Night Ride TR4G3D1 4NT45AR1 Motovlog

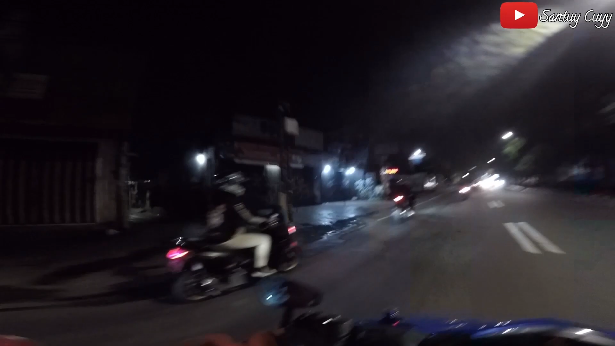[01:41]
Ini dia di belakang juga masih banyak. Wih. Oke, ini jadi kita mau NR ke Jakarta, anjay. Di sini gue kayaknya paling pelan ya, soalnya gue naiknya si Bising, anjay. Ini paling pelan di sini, saya paling kecil.
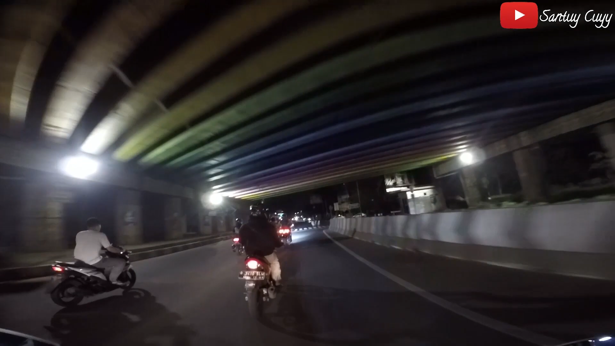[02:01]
Kalau nggak salah ini tengah malam lah ya. Ini kita lihat deh kondisi jalanan sekarang ya pada hari ini. Ini semuanya arogan semua dong, ya kan? No, usah dong. Si koko arogan banget anjir. Aduh.